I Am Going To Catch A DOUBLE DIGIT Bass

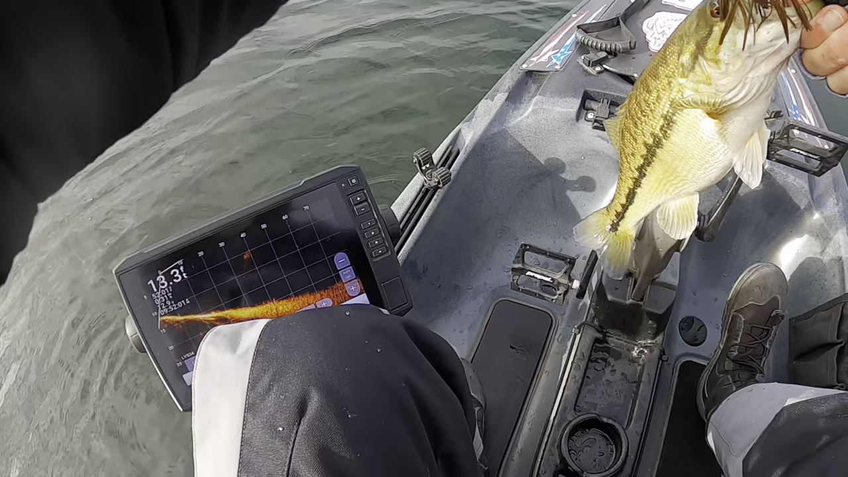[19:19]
Three, two in a spot. I saw that one eat it on live scope. And there's a few fish down there.
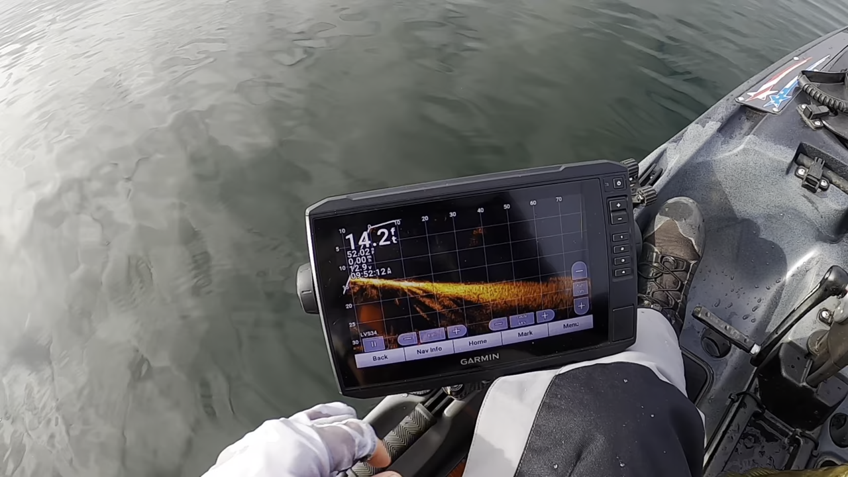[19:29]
Right in this area right here.